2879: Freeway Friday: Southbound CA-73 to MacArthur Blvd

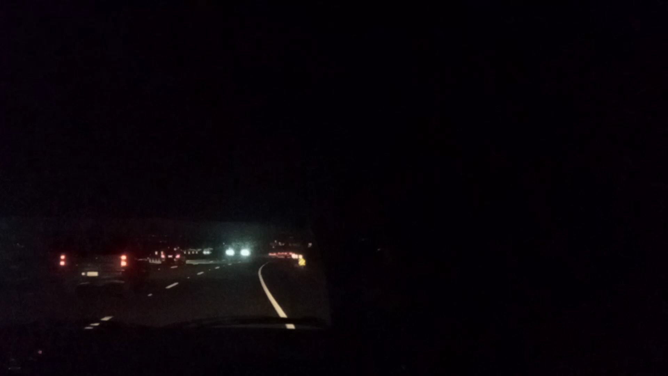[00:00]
There is one more exit, which is down over there, before the toll road.